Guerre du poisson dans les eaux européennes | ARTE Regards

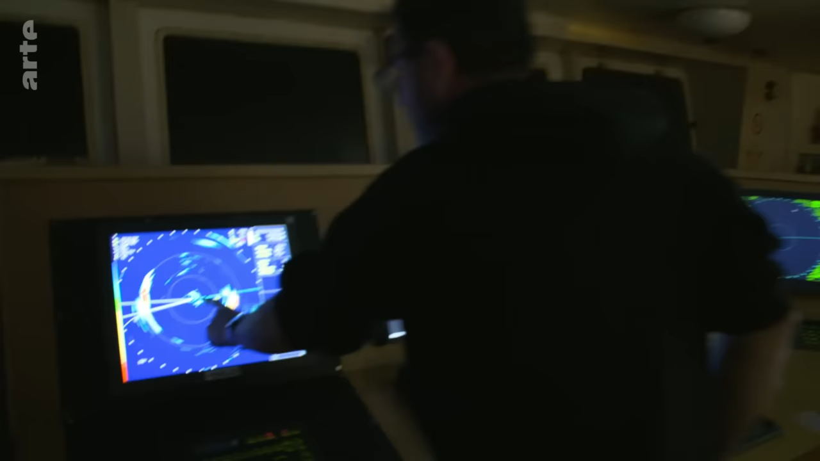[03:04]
Quand le bateau sera là-dessus, ils vont apparaître là.
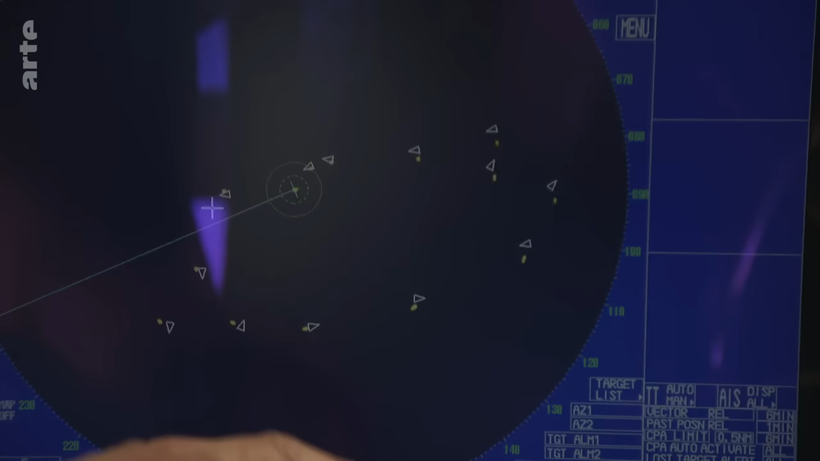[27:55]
Et donc, nous, on voudrait faire ça, mais on ne peut pas, parce qu'il y a un bateau tous les 2000, donc.